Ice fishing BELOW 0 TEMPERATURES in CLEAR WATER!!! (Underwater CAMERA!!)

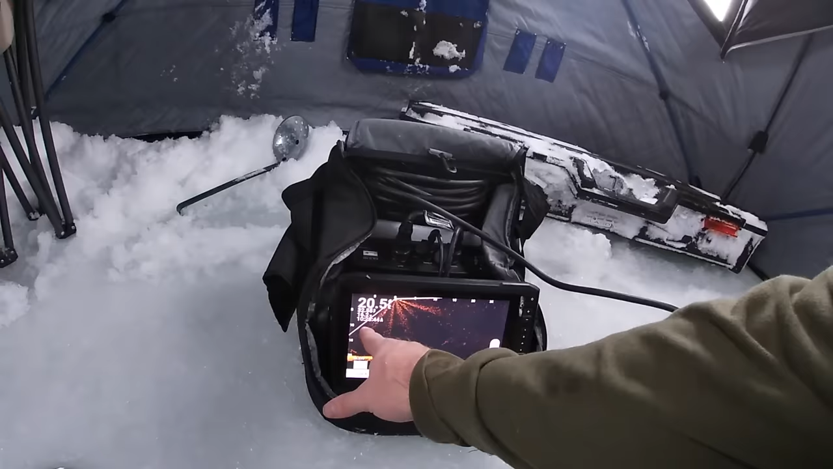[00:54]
10 30 in the morning we woke up at 6 45 and that's how long it took to get out here and get set up so got to do what you got to do we're in 20 foot of water we got camp all set up we got the cot behind us we might potentially
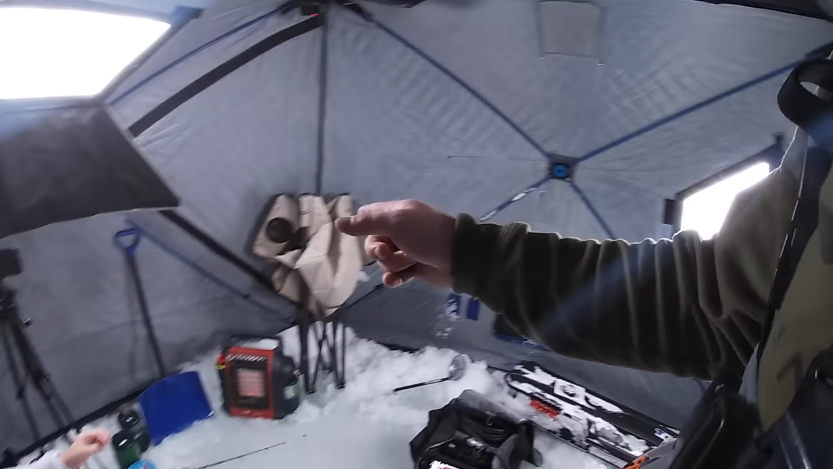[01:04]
use that chair i don't know sometimes the cot can hurt your back but it works great to set stuff on and everything like that so um kind of uses as a chair and a table but got the heater going got some camera angles up got the underwater camera it is super super clear
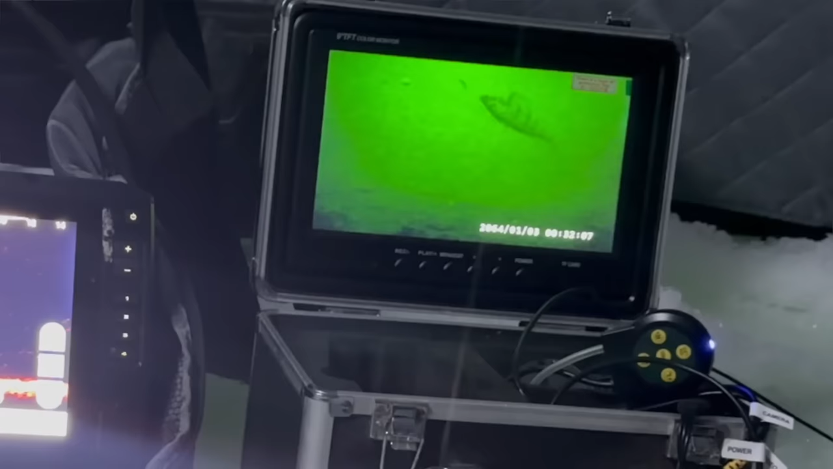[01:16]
water so we should be able to utilize that and hopefully get some cool eats for you kind of just sent it out from the truck walked away out
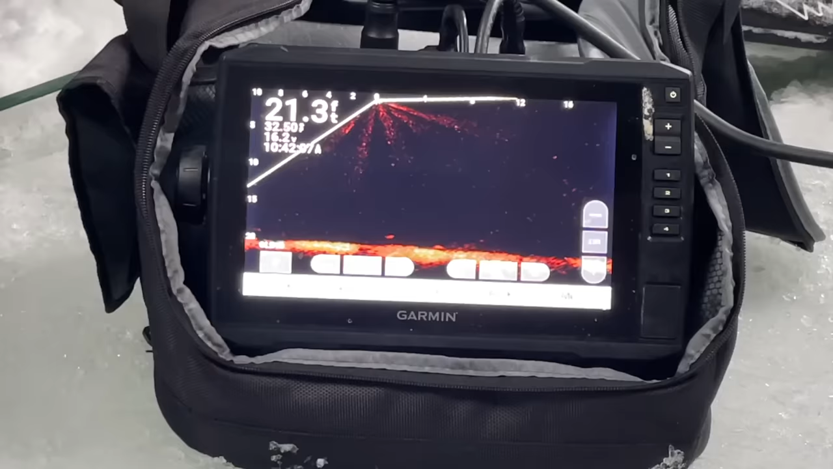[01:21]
On screen: depth 21.3 ft
here picked a spot drilled put the panoptics down and we marked a pretty good fish on the bottom so we're just kind of going with it
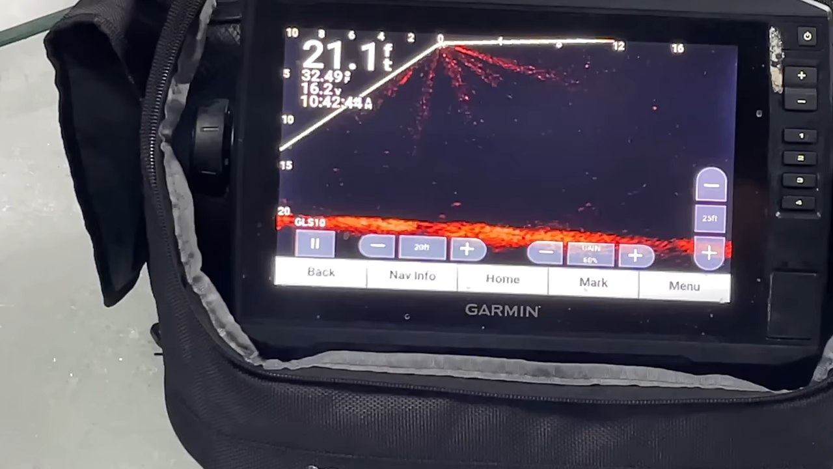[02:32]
On screen: depth 21.1 ft
two and three we're gonna do some recording on the panoptics we're gonna hopefully figure out what these fish are by dropping the underwater camera down i don't know they're being a little skittish right now not even really seeming interested coming up looking at it so we're gonna drop the underwater camera
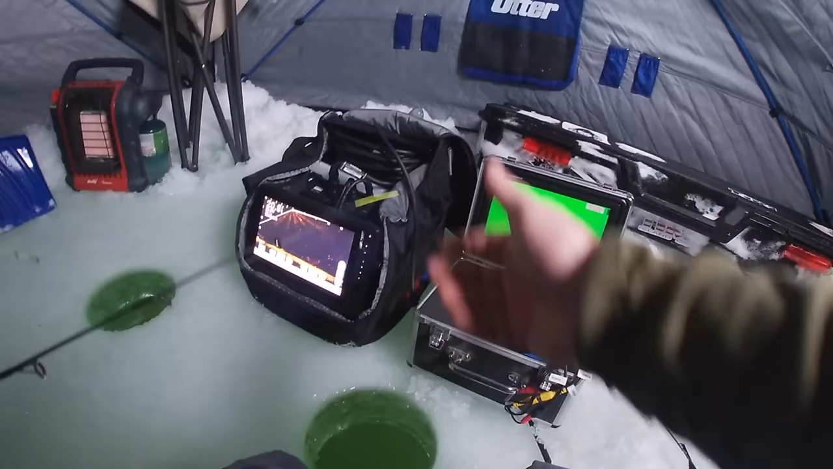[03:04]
water sometimes it's hard to tell with the little tap so you can just watch it throughout the camera and you know when they have it obviously so we're gonna switch off using the camera have some fun see what these fish are and see if we can get a nice limit
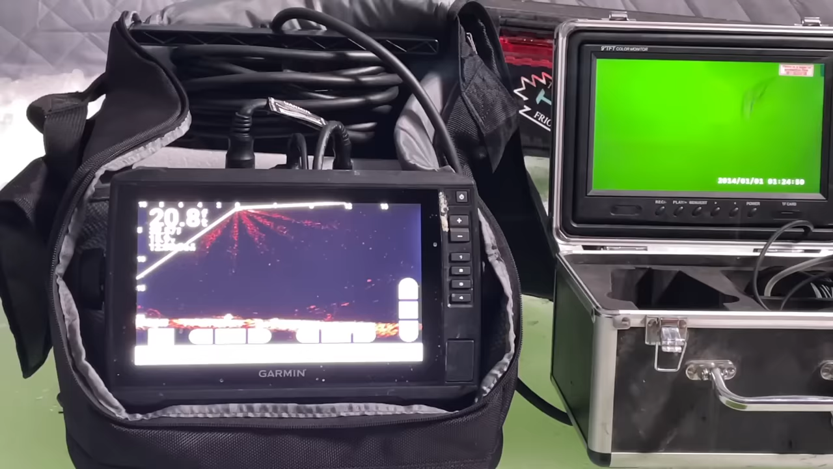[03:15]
you'll see him on the camera here and oh he kind of paused up there he is i
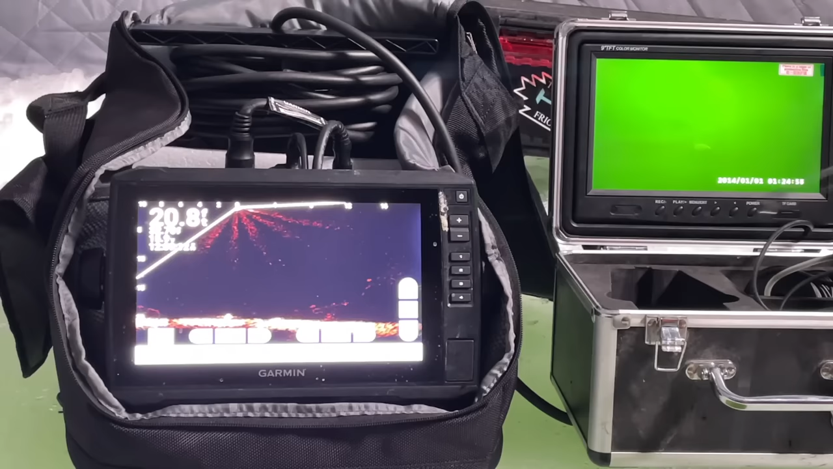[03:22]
can see him on the back he's coming to yours you just pecked it
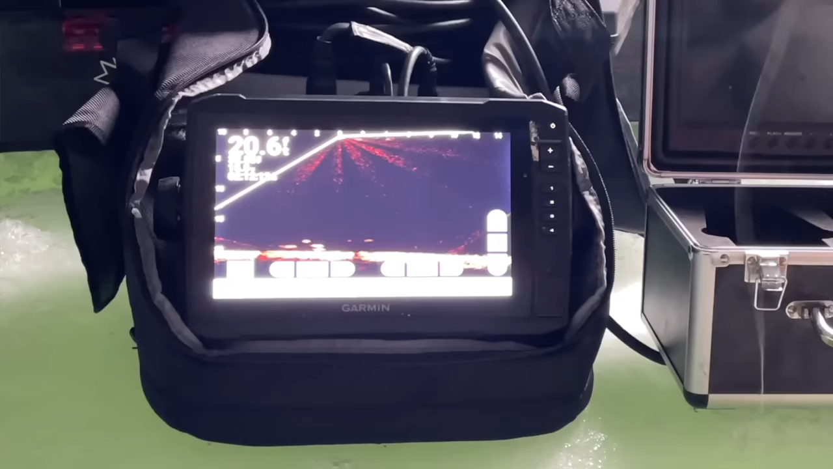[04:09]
i'm surprised he didn't hit this he was looking
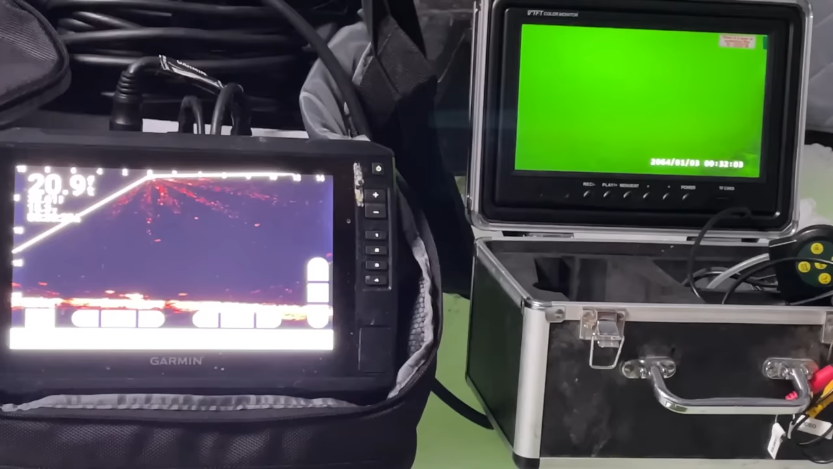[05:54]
oh he's right up in the camera he's saying hello
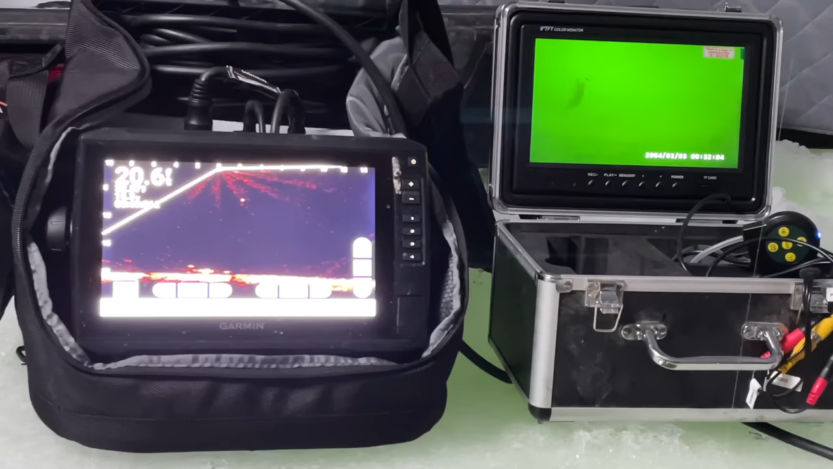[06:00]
oh
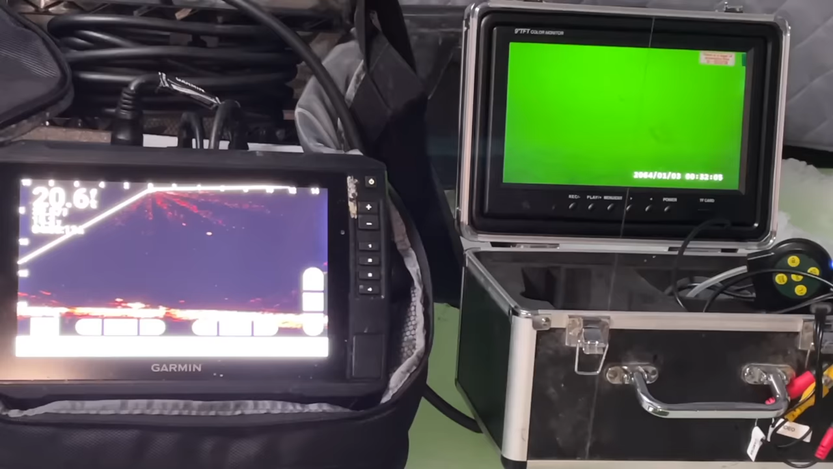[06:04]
he's going towards the middle again oh he's right on the middle he's right on the middle